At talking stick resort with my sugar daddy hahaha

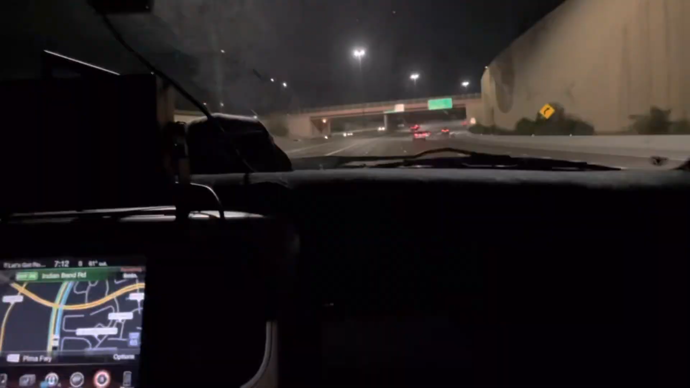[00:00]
Hey guys, we're on our way to Talking Stick right now. And look, there's not much traffic as you can see because I think it's 7 o'clock at night.